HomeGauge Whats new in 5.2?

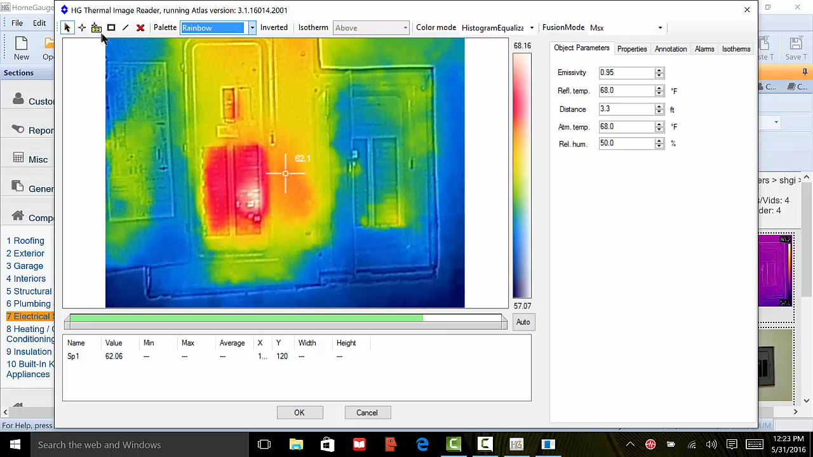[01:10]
you can mark temperature ranges and a lot more on the picture right in the HomeGage software. No external editor needed. Now that is interaction at its finest.